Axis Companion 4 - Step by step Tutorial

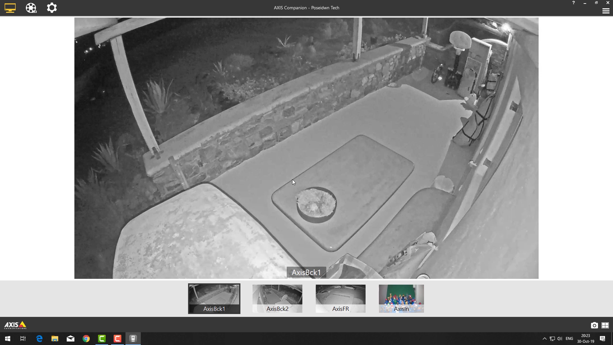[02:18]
Let's check now the IP cameras that I'm using for this demo.
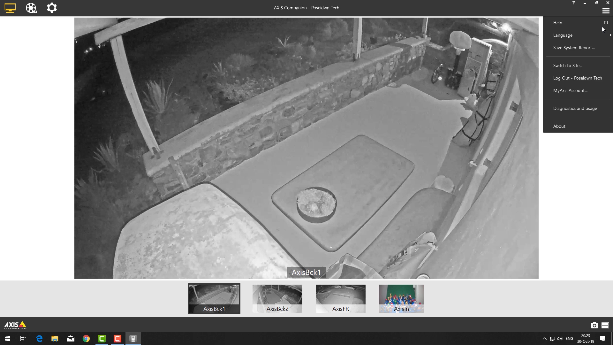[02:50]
So, this was Axis Companion version 3.
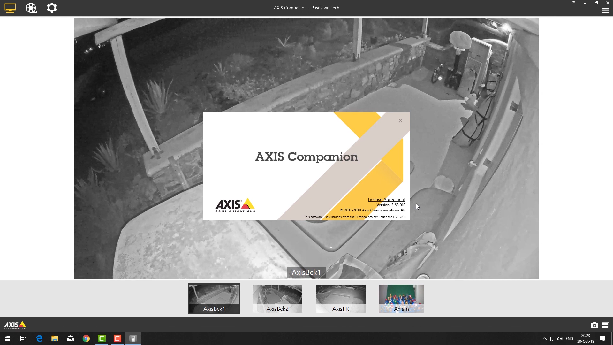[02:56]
Let's go now to upgrade to version 4. First, we have to download the new version of Axis Companion.
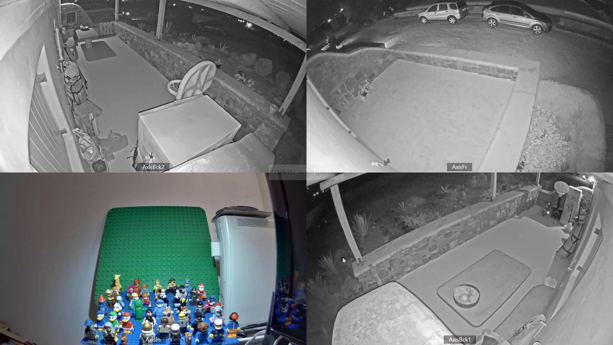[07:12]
Here we have a 2x2 split view for my 4 cameras, but you can also select full screen for one camera.
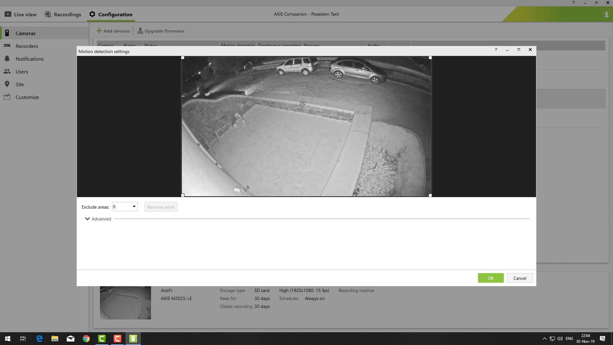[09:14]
Just click to create multiple points in order to define the desired borders.
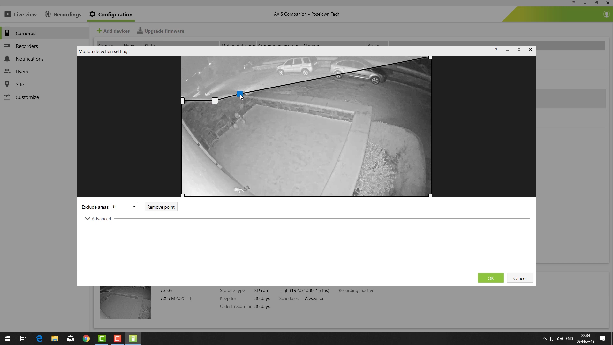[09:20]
Press OK. Now, let's edit the video quality of motion recording.
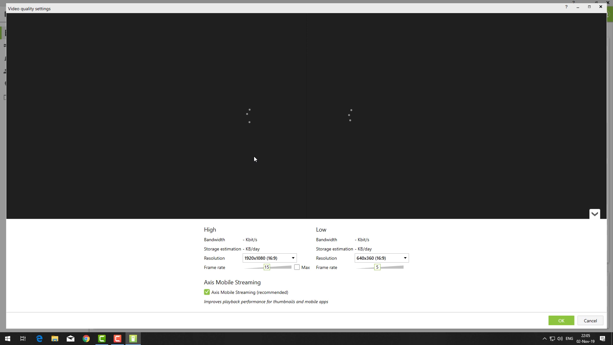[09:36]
I will leave the resolution to 1080p and the frame rate to maximum.
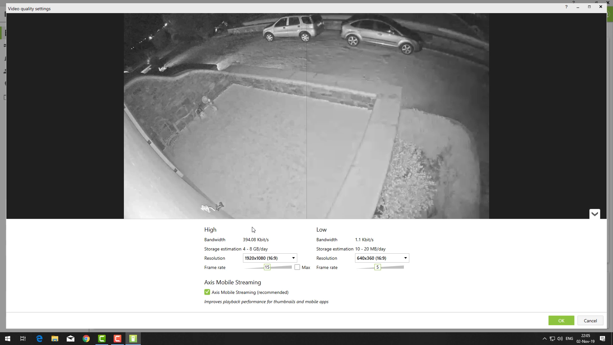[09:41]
Press OK. I would like motion recording to be active always. Press OK.
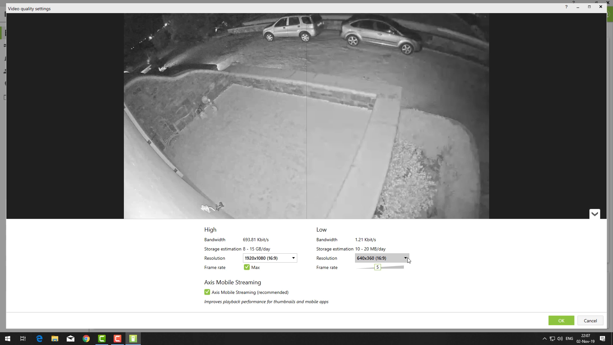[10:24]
For continuous recording, I prefer low resolution and just 1 or 2 frames per second.
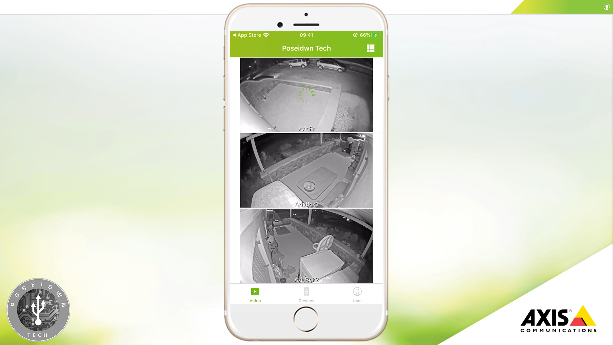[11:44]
If you press the device button, you can see an overview of your cameras. If you press on a camera, you can change its name.
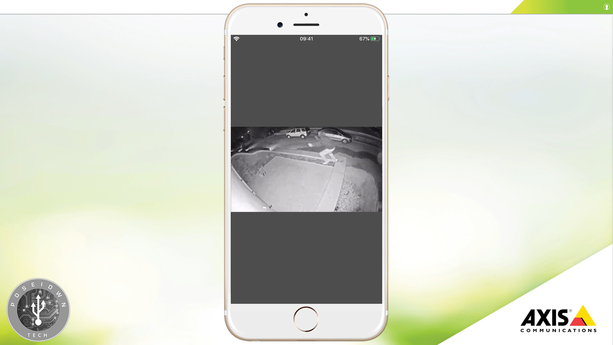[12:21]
In order to access the recordings from the application, select a camera. Press the HQ button in order to change the resolution to high quality. To access the recordings, press the playback button. Press the event button to choose date and time.
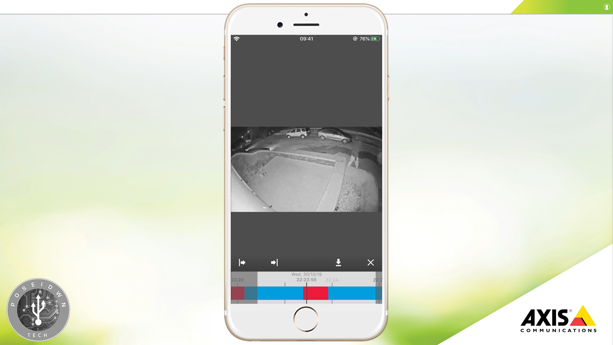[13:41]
Press the Start button to define the starting point. Press the End button to define the end point. To save the recordings, press the Save button.
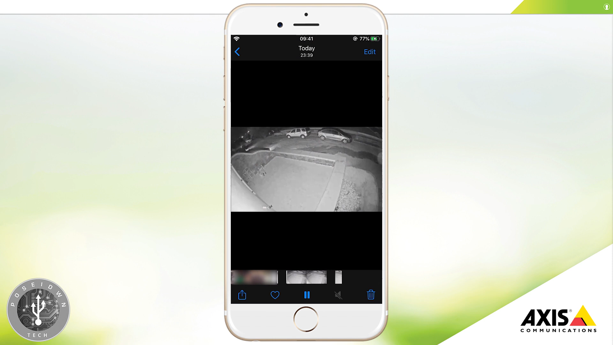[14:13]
Let's check also the recordings from the window application.
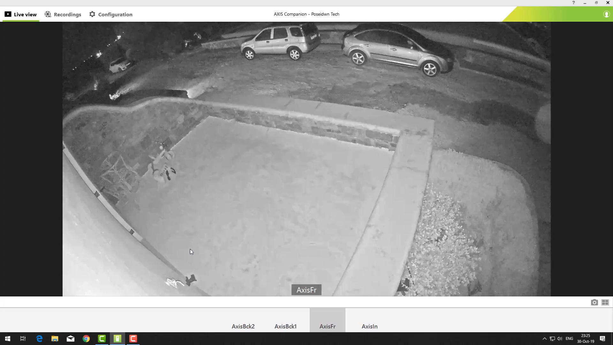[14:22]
Go to Recordings. Press Play button.
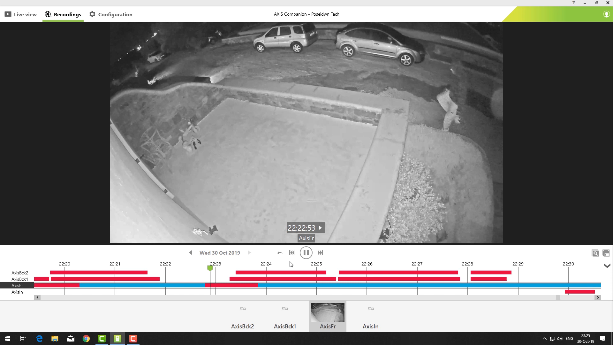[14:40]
You can adjust the speed of the playback. You can very easily continue the playback to another camera by just selecting it.